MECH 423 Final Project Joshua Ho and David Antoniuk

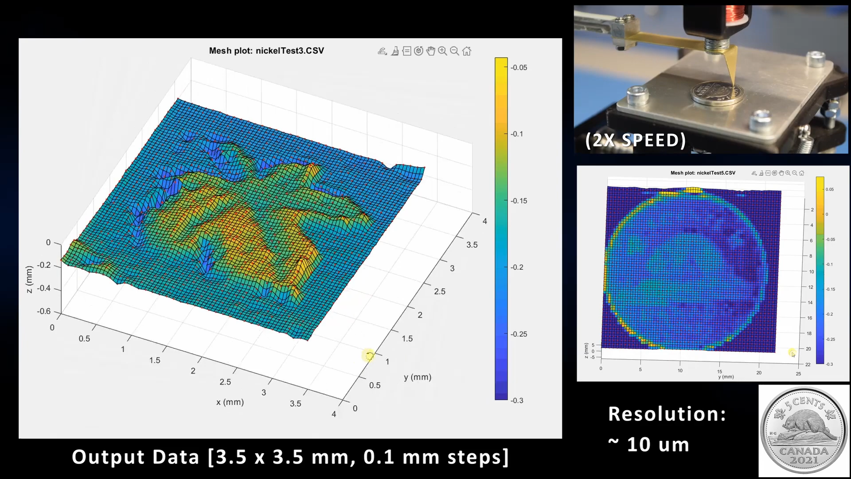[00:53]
The resolution of the system is approximately 8.5 micron in the z-axis at around 10 micron in each of the x and y-axis.